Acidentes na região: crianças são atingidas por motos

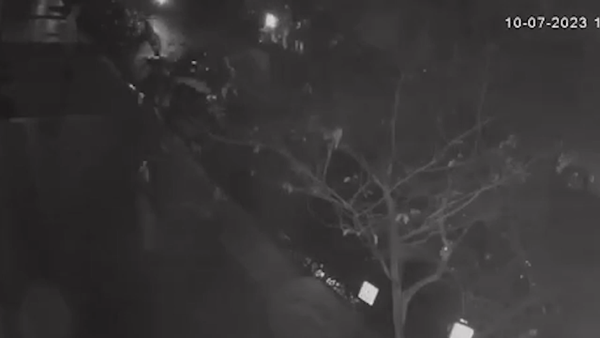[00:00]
A imagem mostra quando o menino atravessa a rua correndo e é atingido pelo motociclista. Ele cai no asfalto. Veja a cena novamente.
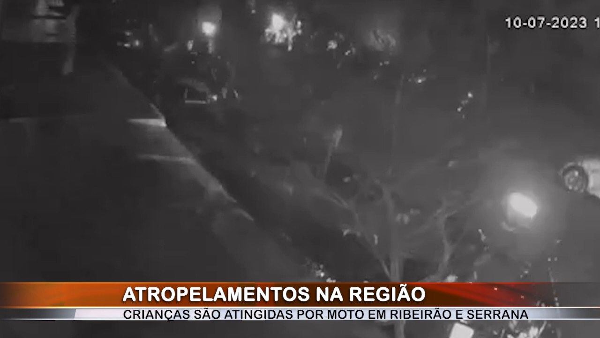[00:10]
A mãe dele está estacionando a motocicleta, mas a criança desce e já logo corre para o outro lado da rua. E ele é atingido pela moto.